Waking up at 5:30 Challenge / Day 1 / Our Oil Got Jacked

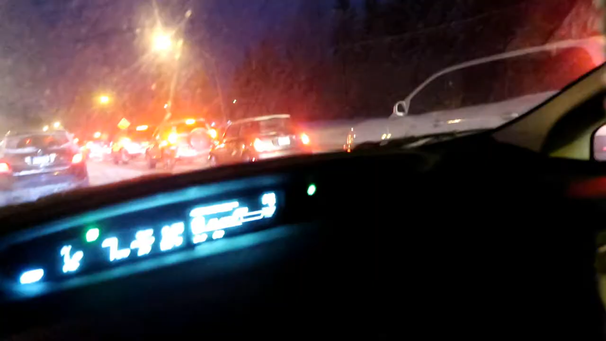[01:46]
Oh my gosh, look at all this traffic. What the heck?